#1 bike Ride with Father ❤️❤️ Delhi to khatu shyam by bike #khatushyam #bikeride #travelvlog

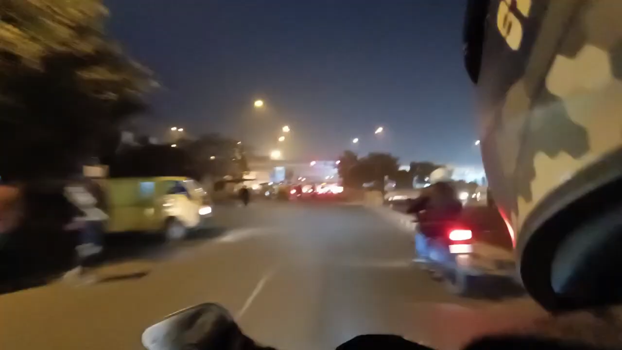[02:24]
खजूरी आपना गया है ठीक है इसके बाद राइट टन लेंगे सिगनेचर ब्रीच की तरफ पहुंच जाएंगे हम लोग तो
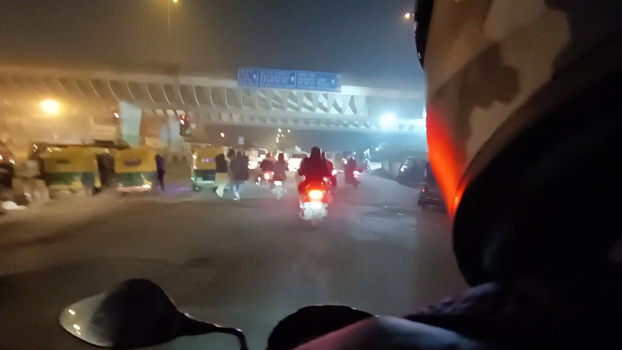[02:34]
आप देखो रोड का इंजोए लो ठीक है बैक्राउंड मुजिक लगा देता हूं कुछ कॉपी राइट फरी मिलता है नहीं मिलता तो कोई
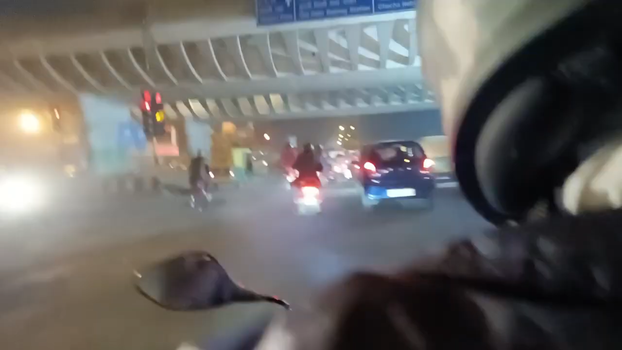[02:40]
बात ह सब्सक्राइब कर लेना एक्षा हो तो मुझे पता है कि फेलिंग थोड़ा नर्वस ना की पता नहीं मेरे से तो बहुत खतरना वीडियो बनाते हैं सारे व्लॉगिंग वाले जो ट्रेवल व्लॉगर्स होते हैं अपनी तो एक परसेंट भी नहीं है पर कोई नहीं स्टार्�
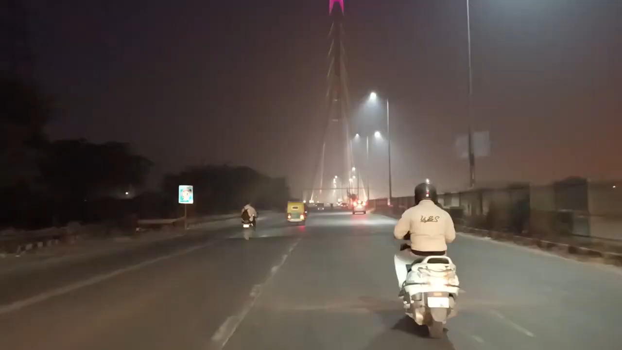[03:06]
इसको बनने में लगबक 10 सार लगे और मुझे लगता है सबसे बड़ा भूटाल
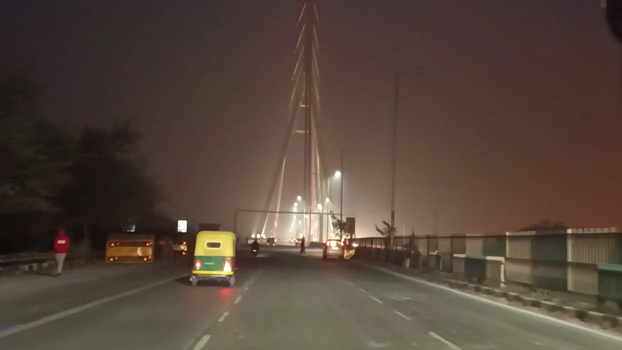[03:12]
अगर दिली में देखा जाए तो इस ब्रीच का ही निकलेगा एनिवेज कोई सीरियस मत ले ले ना मेरी इस बात हो ठीक है इसमें लाइट जलती है हाला कि यहां पर भी काफी सारे
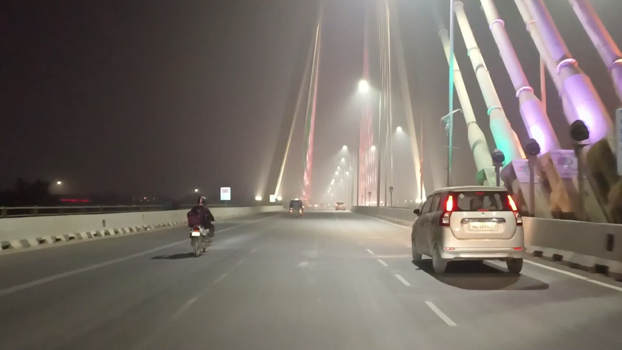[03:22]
अक्सिडें
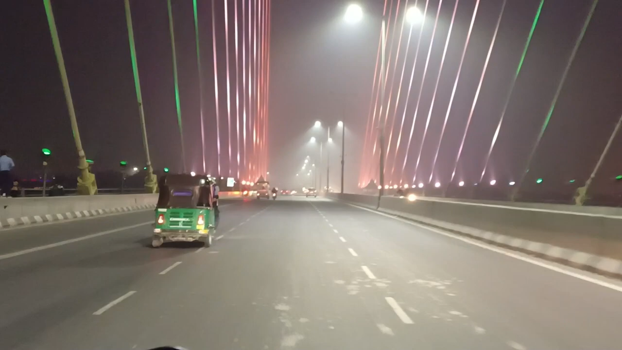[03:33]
फिर जो मुझे कोई लगता है ना वो यही है कि हमें पूरे रस्ते में कहीं ट्रैफिक नहीं मिला अपन लोग मस्त पहुंच गया है मैं और पापा जी और बड़ा मतलब यार सीरियस ली ना मैं
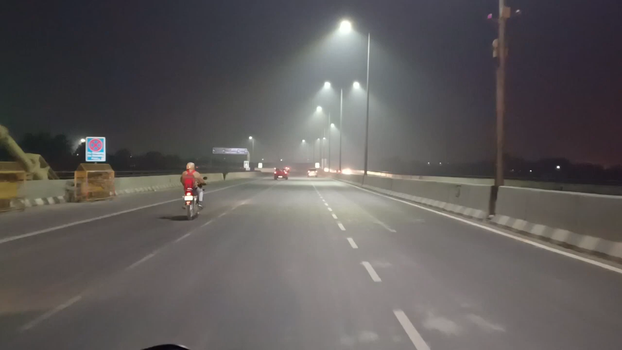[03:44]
कौंगा मस्त मजा आया सुपर सुब जाने में पापा के साथ अलगी लेवल का है तो ठीक है अब आगे रोड देख लो आप कैसा है दिल्ली का मला ट्रैसिक कितना रहता है सुबह क्यों निकलना चीज और है एक चीज
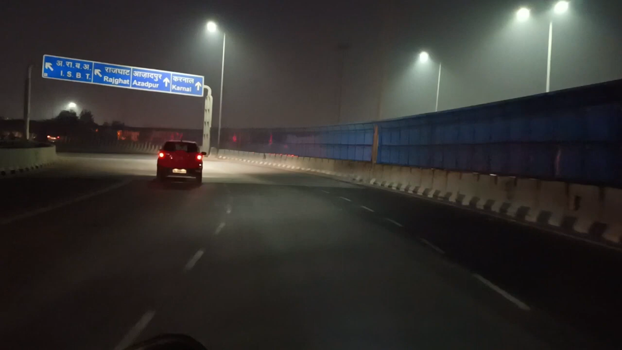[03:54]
और दिल्ली में जो ठंड है और राजिस्थान में उसका अंतर देखना आप कितना बड़े वाला है
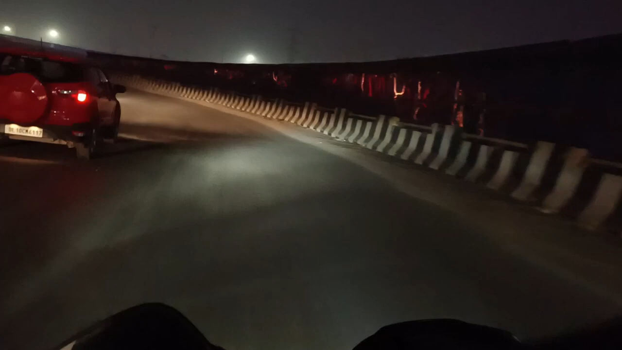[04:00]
ठीक है और यह जो बाइक हम ले जा गया उसके बाद ठीक है अभी तो यह 60-70 से ऊपर
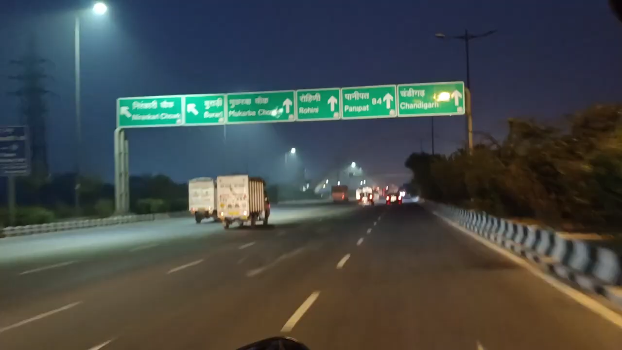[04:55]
पाजी के दर्शन करने वालों रूट का आप लोग पहुंच जा हुए तो इस रोड़ पे स्पीड लिमिट है मेरी इकाल से 60 या 70